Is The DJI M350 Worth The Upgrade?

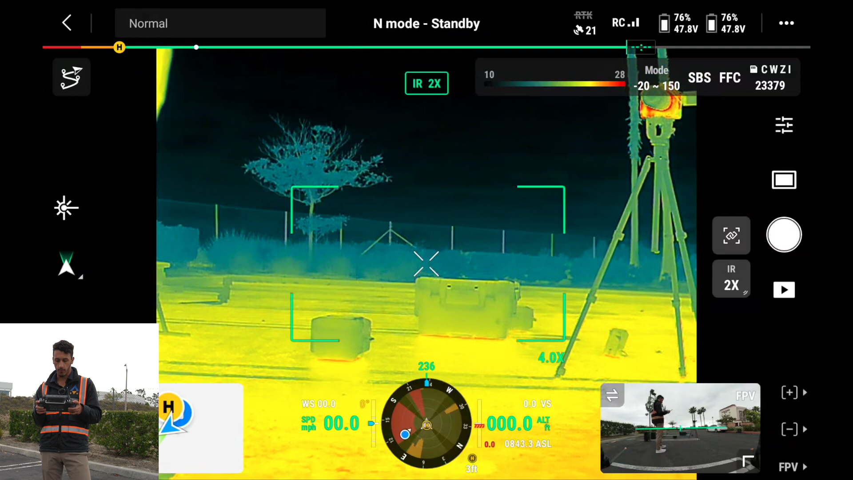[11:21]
We can look at our zoom capabilities as well.
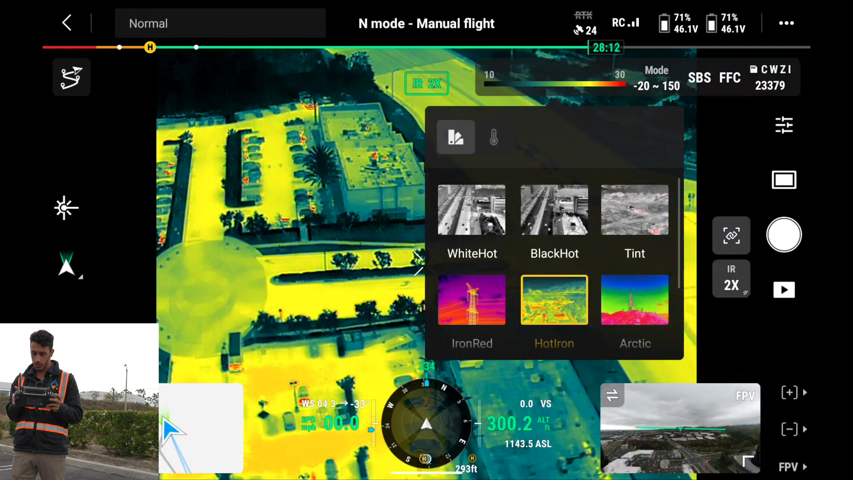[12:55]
And I'm going to change this into IR red here.
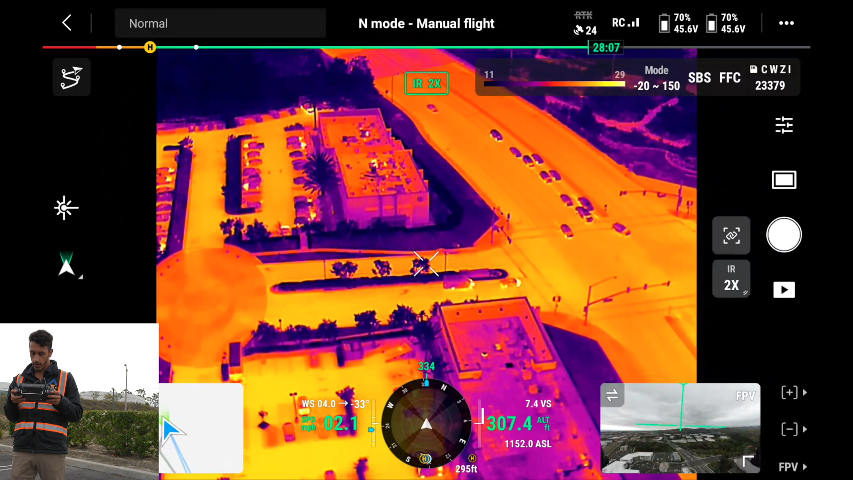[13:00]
We also have the capability to zoom in on the infrared as well, which I think is pretty cool. There's a 4X of it. The intersection right here can even do 8X and 16X. So it looks like the, uh, exhaust of that vehicle right there is pretty warm.
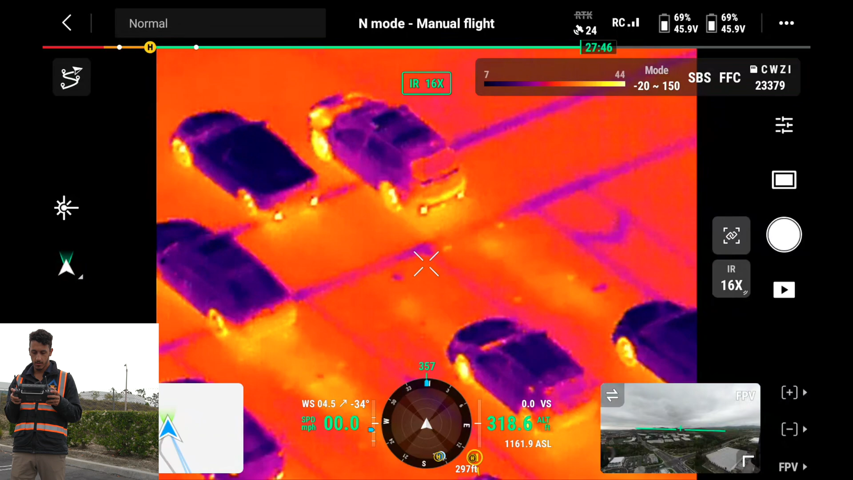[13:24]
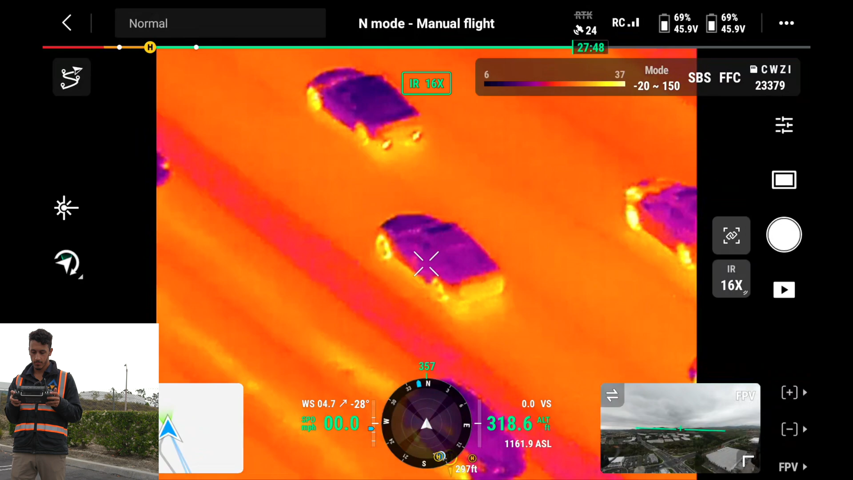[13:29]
This is, uh, this is pretty solid.